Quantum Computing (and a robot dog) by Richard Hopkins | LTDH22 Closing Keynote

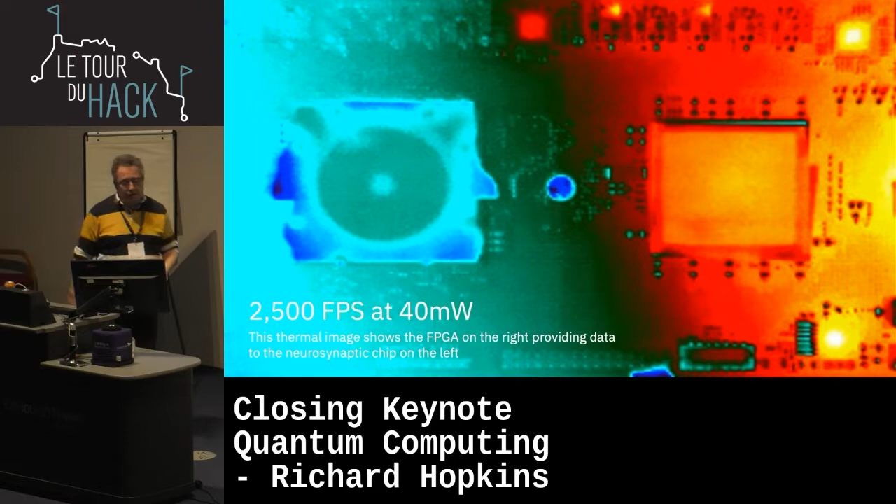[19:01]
but this is used by the military primarily. So, on the right here we've got an FPGA which is basically shoveling video data at the chip on the left called the True North chip. That chip, this is a thermal image obviously, is basically doing two and a half thousand frames of video processing and picking out the people and the vehicles and the cyclists and everything else and it's doing that at 40 milliwatts.
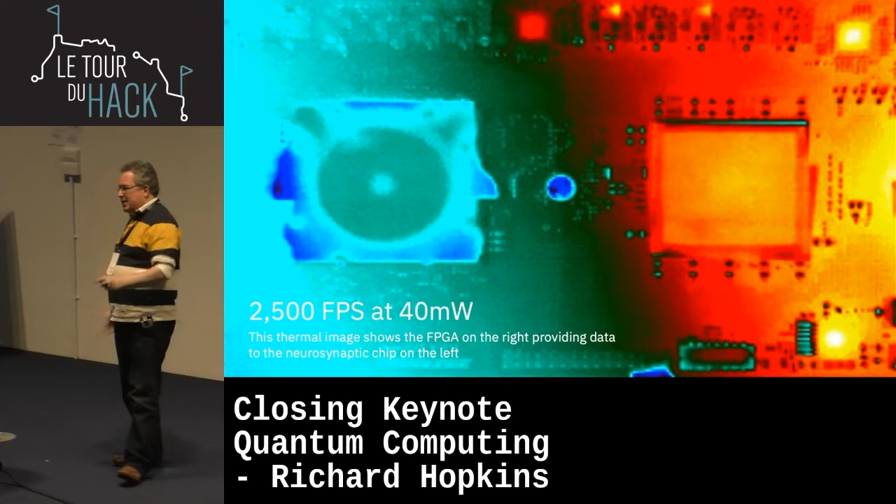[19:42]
So, you can imagine you start scaling that capability. It's amazing. And because the clock speed is so low you can actually have huge wafers doing this and you can string the wafers together in the supercomputer which we have and we've managed to create a supercomputer that uses about the same power as a human brain with the number of neurons of a mole.